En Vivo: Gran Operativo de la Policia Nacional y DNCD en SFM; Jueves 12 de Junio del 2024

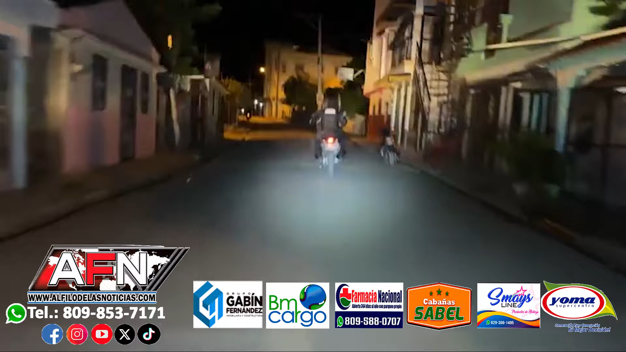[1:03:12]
¿Dale que te policía? Ah, allá adelante. El toro sin soga. Cuidado, me lo volé. Vamos a ver, mi gente, seguimos por aquí encendido.